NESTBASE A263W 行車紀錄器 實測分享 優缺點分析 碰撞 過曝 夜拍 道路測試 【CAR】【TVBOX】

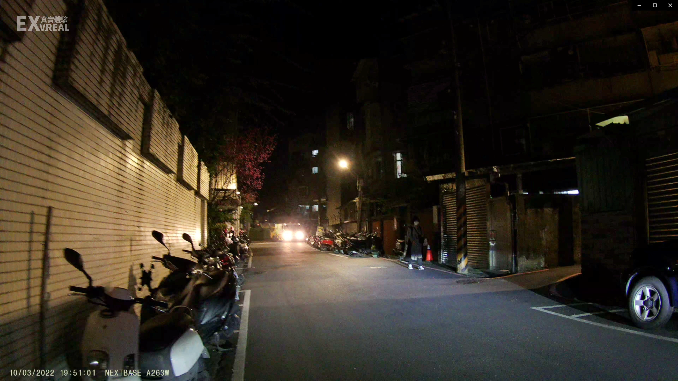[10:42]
好那接下来呢画面可能会有一些晃动因为阿肥是手持拍摄的那我们从镜子画面可以看到这一台垃圾车它的灯其实有过曝的状况但是啊它并没有整个画面都炸开来它还是抑制在它的车体里面的部分那等一下呢画面中呢会出现一台计程车经过那我们可以看一下这台计程车在经过的时候诶它车牌的状况是怎么样子